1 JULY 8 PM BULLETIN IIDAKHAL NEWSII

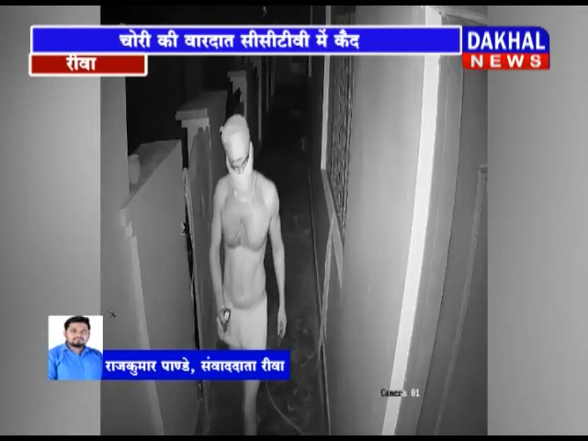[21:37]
माना जा रहा है कि चड्डी गिरोह इन वारदातों को अंजाम दे रहा है। गिरोह के चोरी करने की एक वारदात CCTV कैमरे में कैद हो गई है।